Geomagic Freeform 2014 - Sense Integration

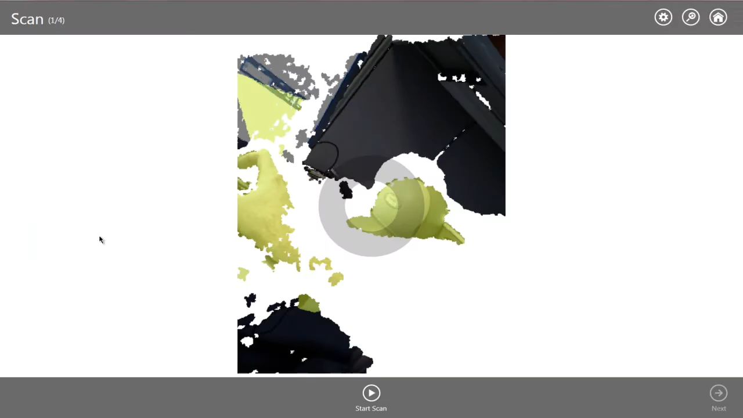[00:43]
Using the Sense Scanner with Geomagic Freeform lets you scan everyday objects around you, change them, mash them up with other designs, and print them out.
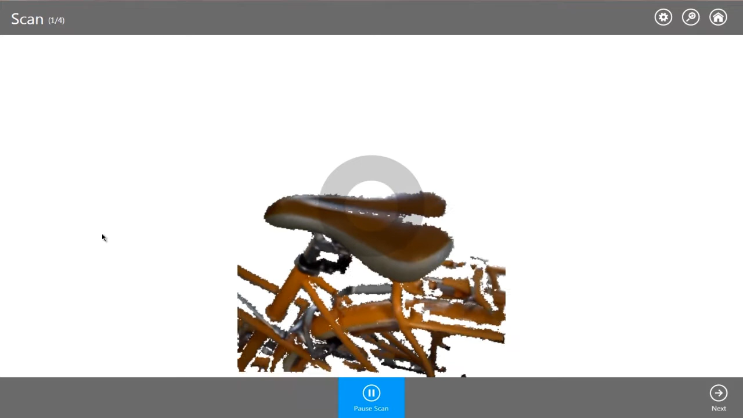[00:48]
In this example, we'll scan an existing bicycle seat and use the Geomagic Touch device and Freeform modeling tools to create a custom fit.
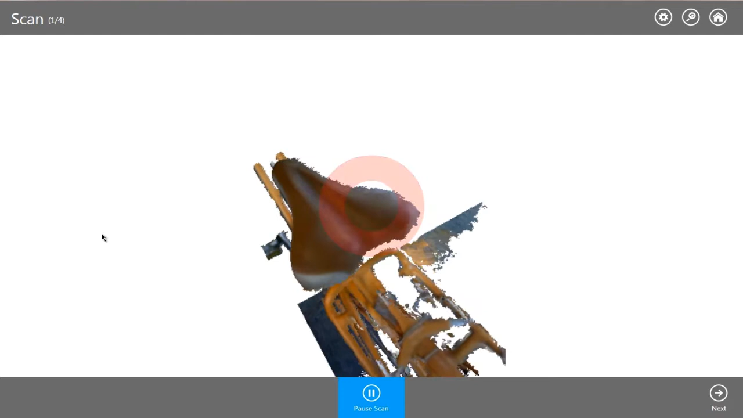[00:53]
We quickly scan an existing bike seat,
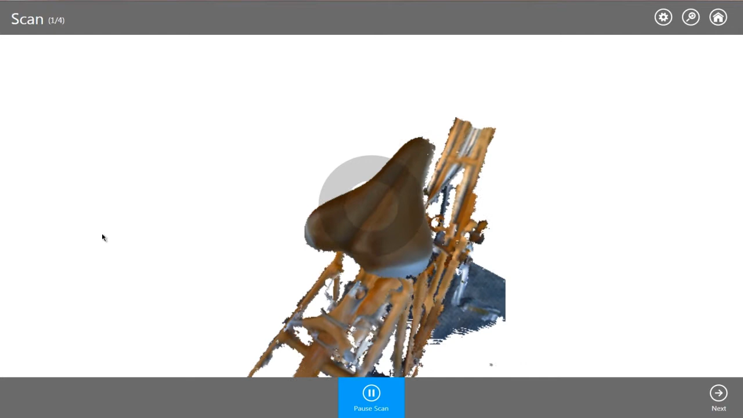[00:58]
which gives us the complex shape in just a few minutes and is far easier than remodeling the same seat in the software.
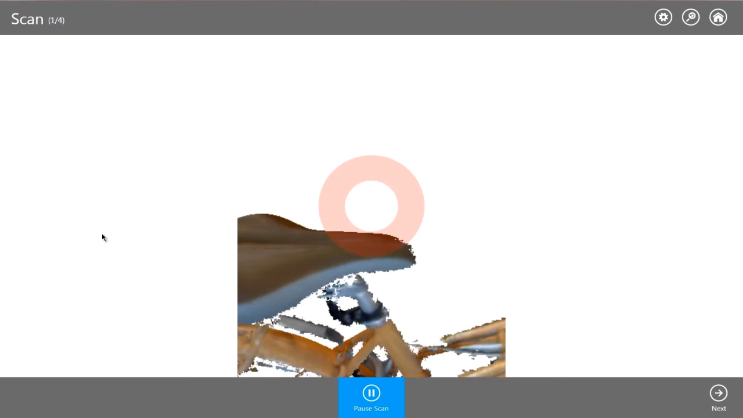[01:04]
The Sense is accurate to a few millimeters, which is enough for this and many other uses.
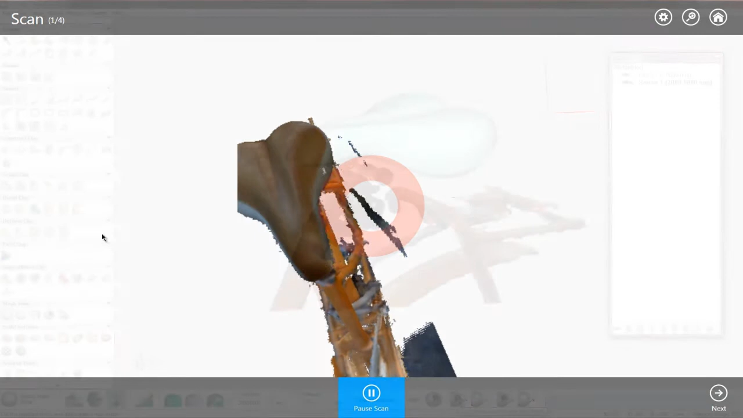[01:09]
After scanning in the Sense interface, the scan can be treated like any other mesh object imported into Freeform.